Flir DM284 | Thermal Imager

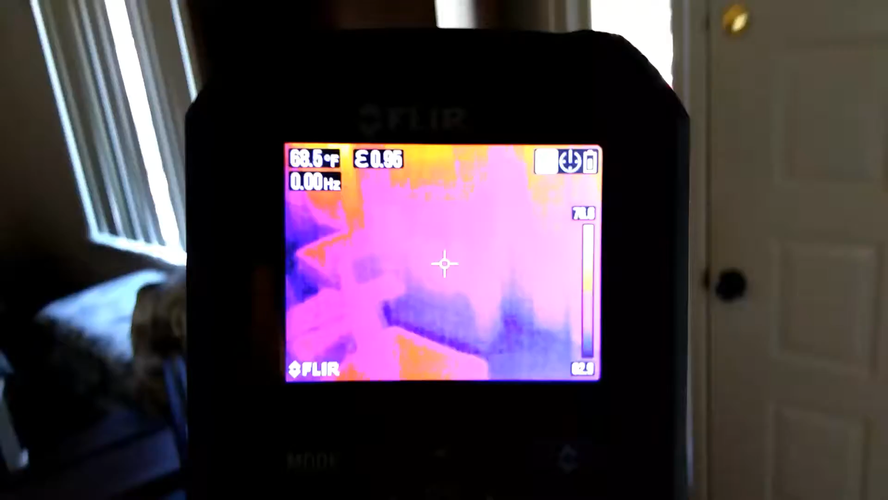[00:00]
So we got our grill up in the ceiling. You can tell it's warm in the air.
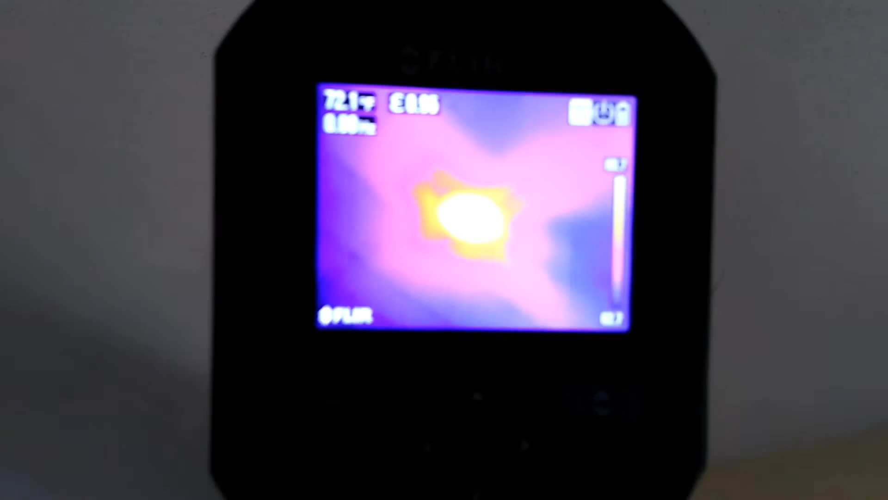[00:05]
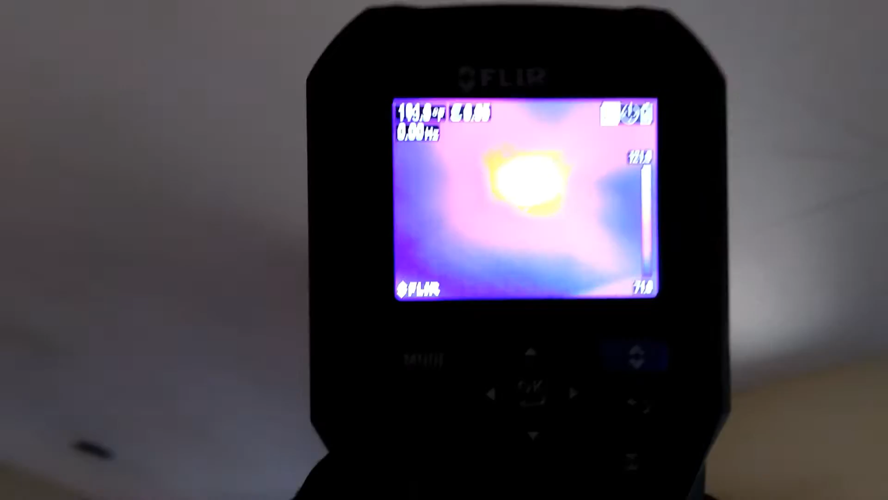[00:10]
Another grill down there. You can kind of tell.
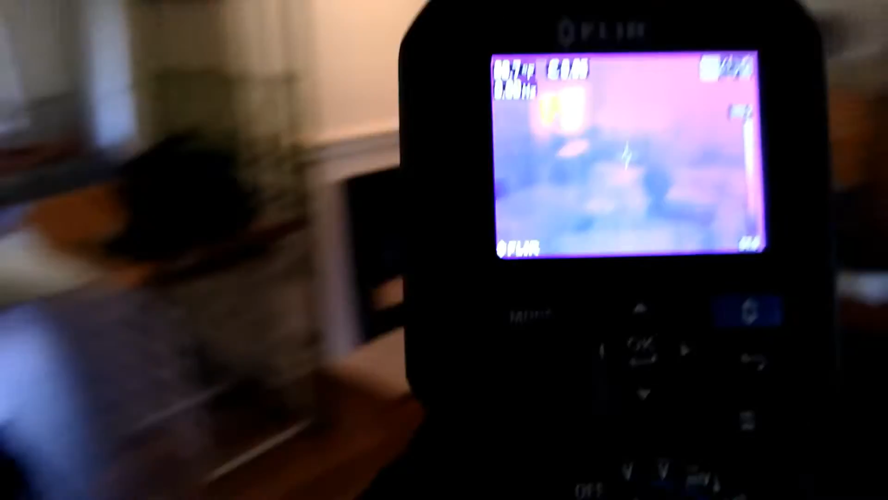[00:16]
It's kind of interesting to see what you can figure out with this thing. You can see our electrical stuff.
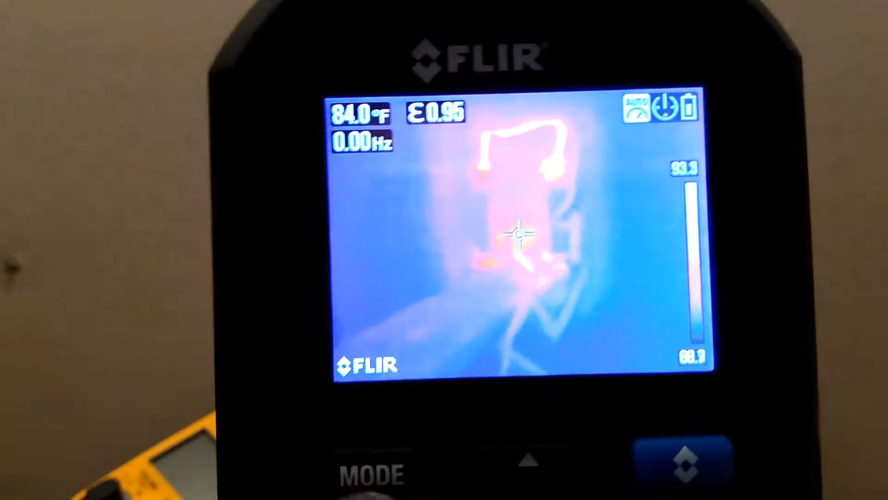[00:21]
On screen: spot 84.0°F
You can see where the wiring comes in. It's warm. It's not too hot though. It's just comparatively warm.
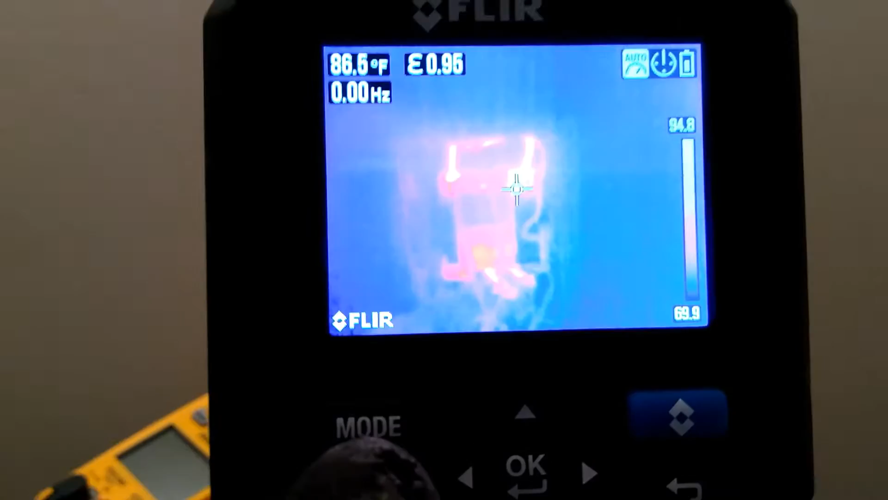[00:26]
On screen: spot 86.5°F
The colors change in comparison to the general scope of temperature on the screen.
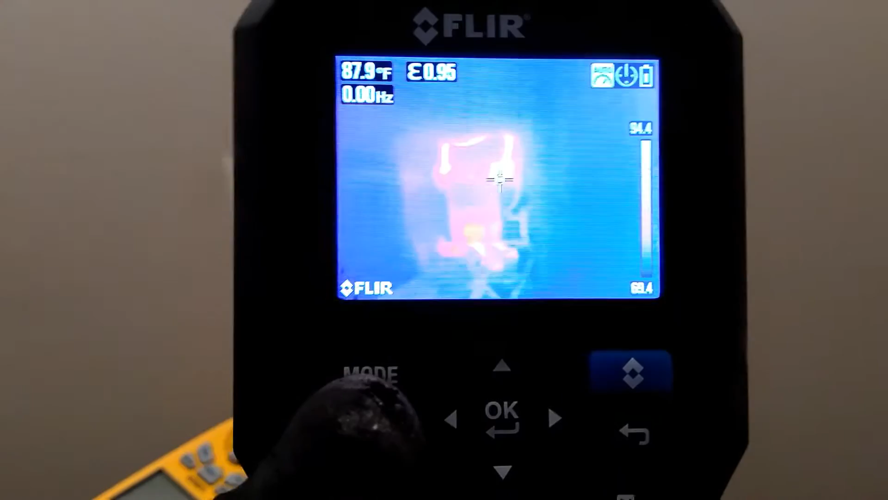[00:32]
On screen: spot 87.9°F
So you can see we're about 80, 90 degrees right there.
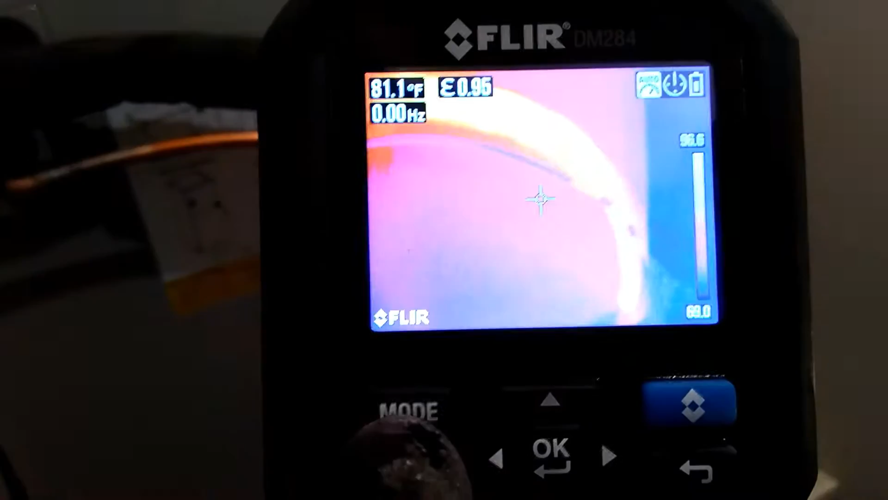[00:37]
On screen: spot 81.1°F
You can see the suction line which is hot gas.
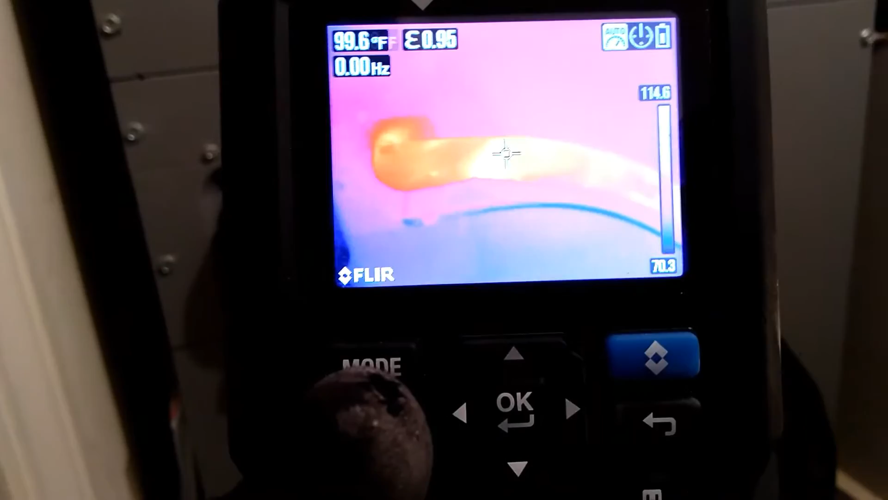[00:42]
On screen: spot 99.6°F
You can see it's toasty on the outside of that. Kind of cool though.
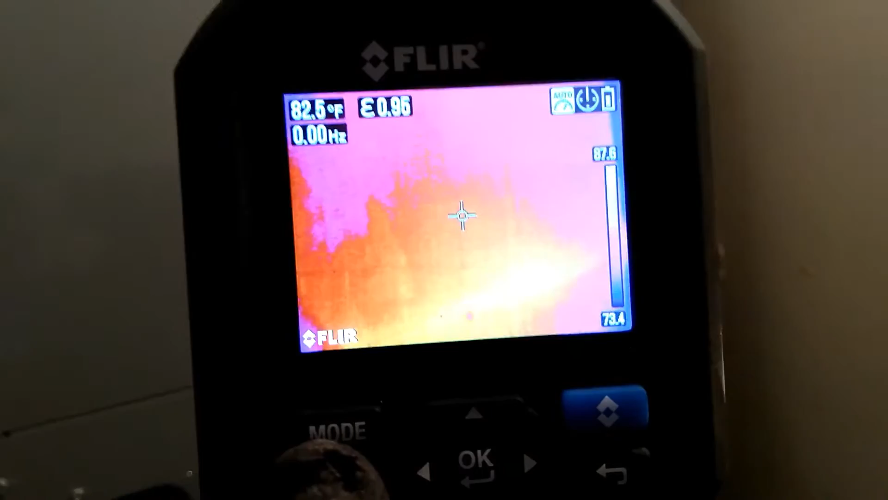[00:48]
On screen: spot 82.5°F
You can see leaks. Let's look up top.
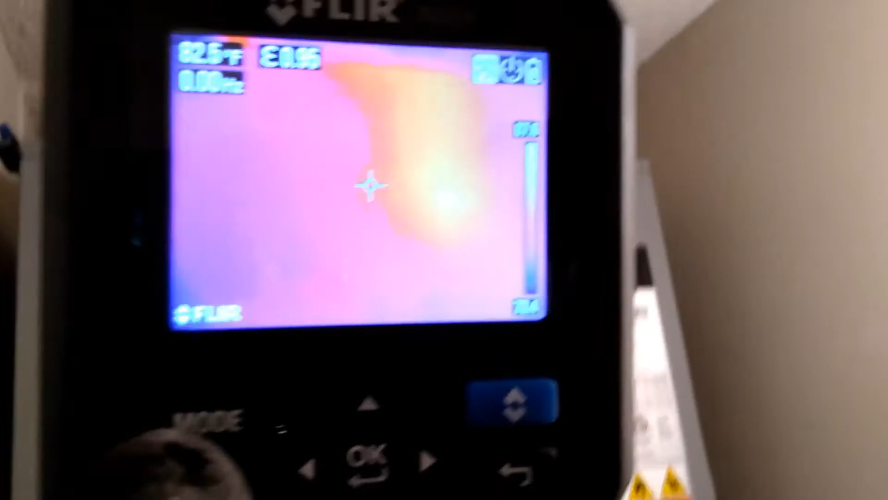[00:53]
Let's see a little leak right there from the attic. Looks like.